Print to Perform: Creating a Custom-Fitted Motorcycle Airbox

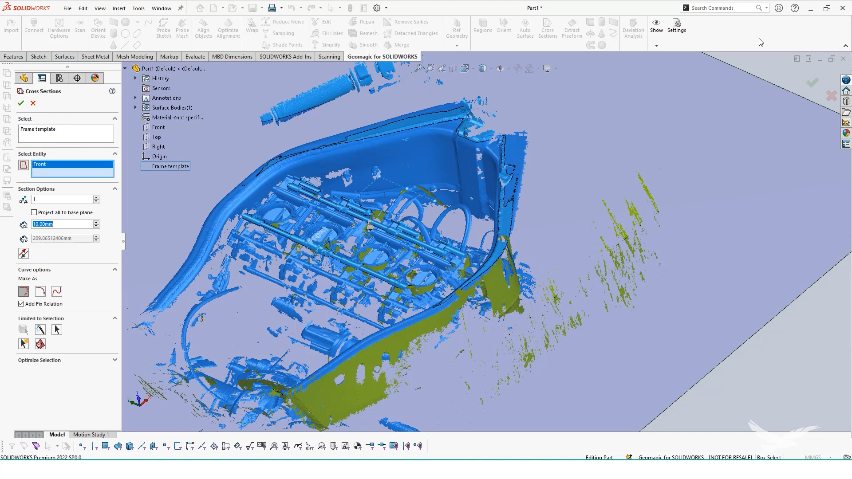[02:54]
So what we did is we created some reference bodies inside of SolidWorks. What kind of reference bodies were you really looking for when you're extracting out from that from that scan data? Yeah.
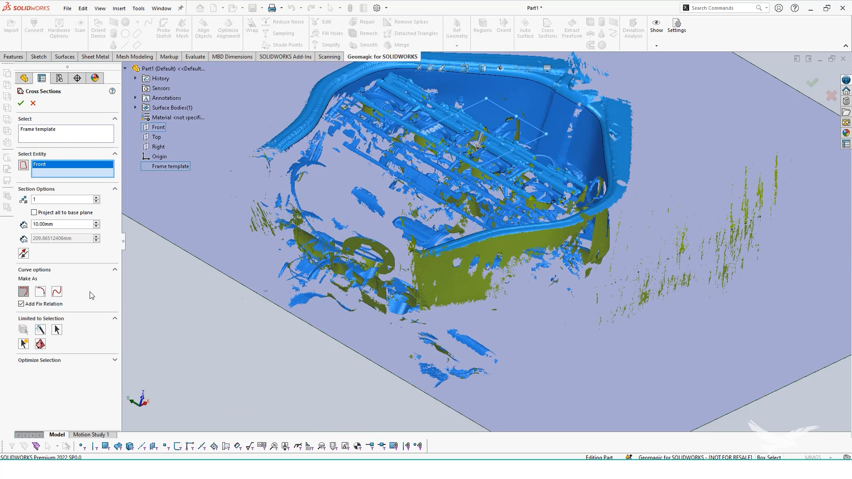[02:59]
So we got the interior of the frame so we knew how well we can make the airbox. We got the actual carburetors as well.
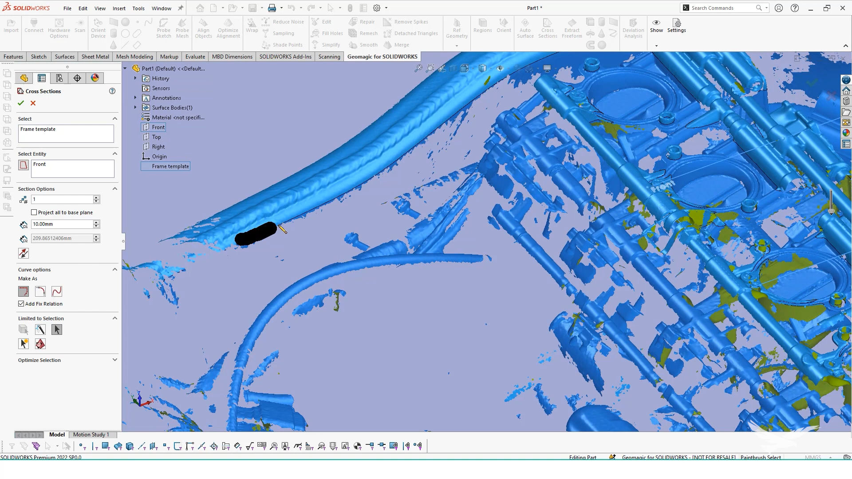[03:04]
So we knew the mounting point and just the geometry of the actual carburetors as well. We also got under the frame where the radiator goes.
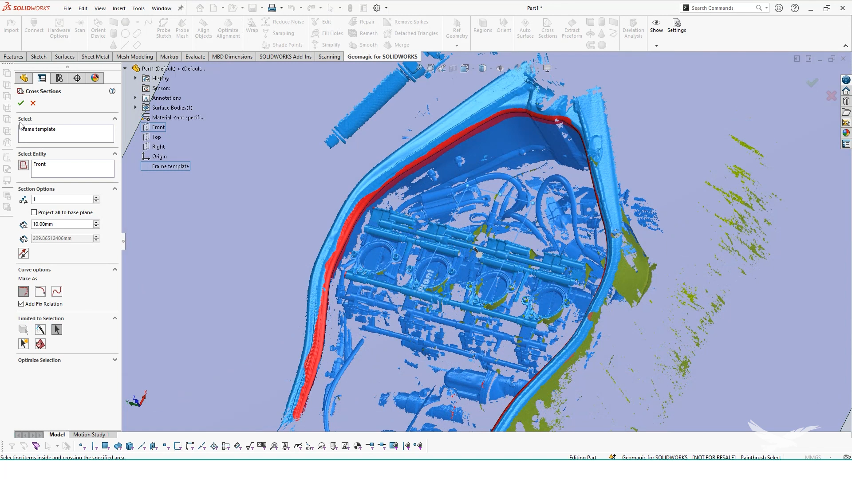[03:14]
So we knew I knew exactly where the mount, how to route the RAM air tube.
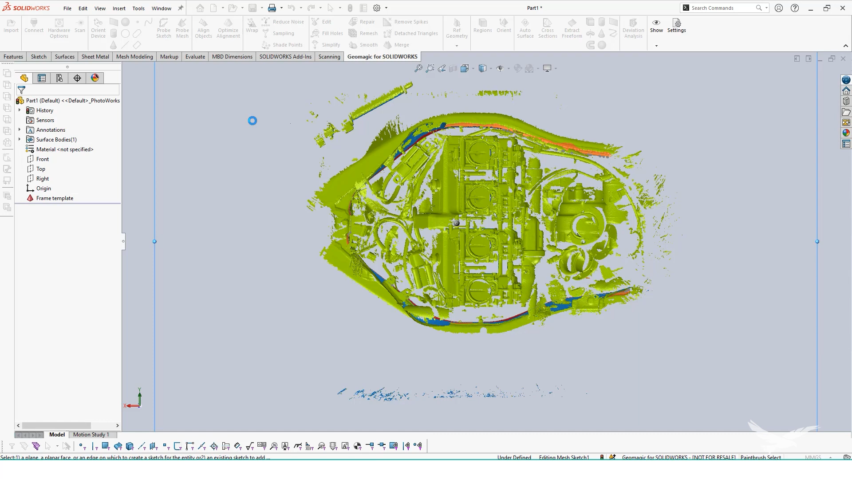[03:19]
So it didn't interfere with any other component inside the motorcycle, like the cylinder,
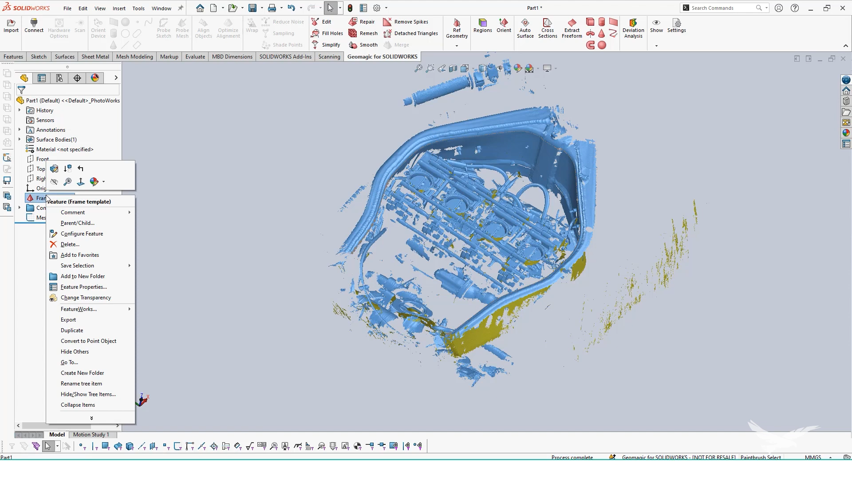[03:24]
the valve cover, throttle cables, things like that. So we actually reverse engineered a lot of those components.